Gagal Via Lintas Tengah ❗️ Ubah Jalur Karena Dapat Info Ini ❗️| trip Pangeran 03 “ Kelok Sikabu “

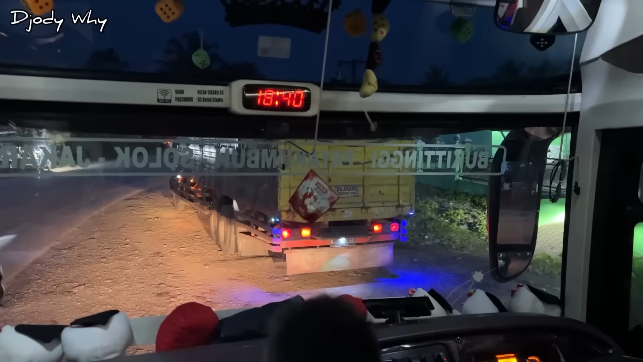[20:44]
Nah teman-teman, ini kita sekarang sedang berada di Masjid Baitur Rahman, Simpang Telayang, Desa Pelayang, Kecamatan Tebo Tengah, Kabupaten Tebo, Jalan Lintas Tebo Jambi KM20. Nah ini jadi bus berhenti sholat maghrib dulu ya. Nih, itu ada NPM tuh, V23